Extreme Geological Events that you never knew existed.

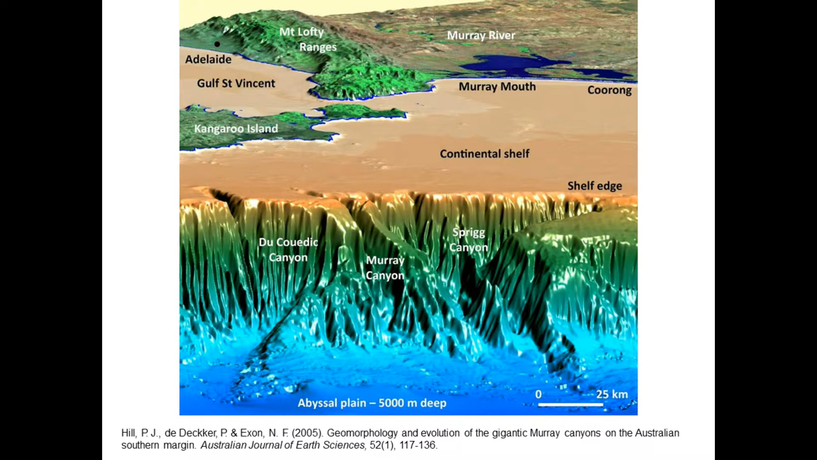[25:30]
In terms of their total height, they're about 5 kilometres. So that's more than twice as high as the Grand Canyon. They're about 80 kilometres wide at their largest as well. Okay, so they're very, very significant canyons. Okay, you wouldn't want to get lost there. I guess you'd never find your way out.